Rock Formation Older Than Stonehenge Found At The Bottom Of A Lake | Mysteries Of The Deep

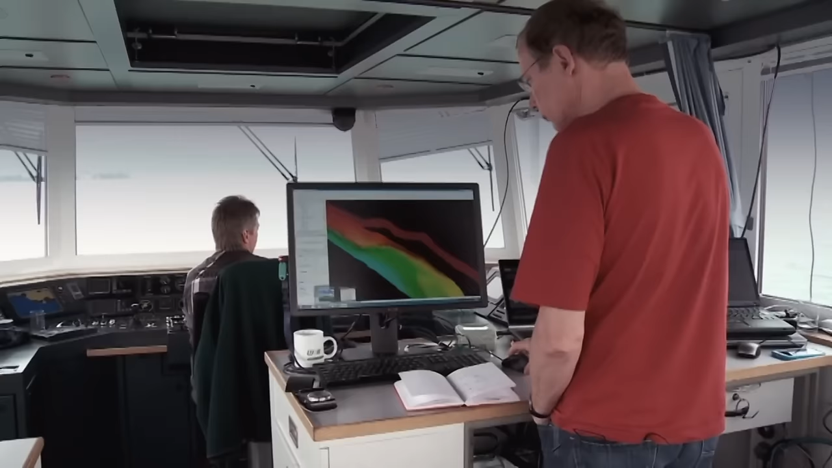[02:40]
To put this theory to the test, the mapping team turn more high-tech equipment on the underwater stones.
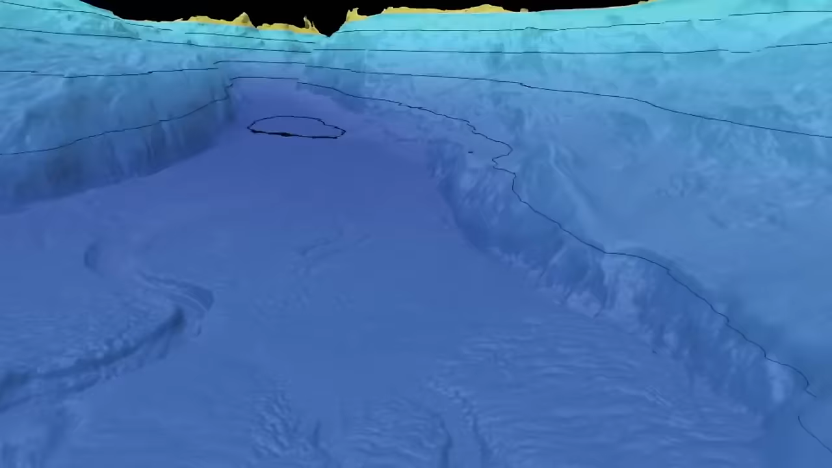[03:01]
The data it beams back reveals something totally unexpected.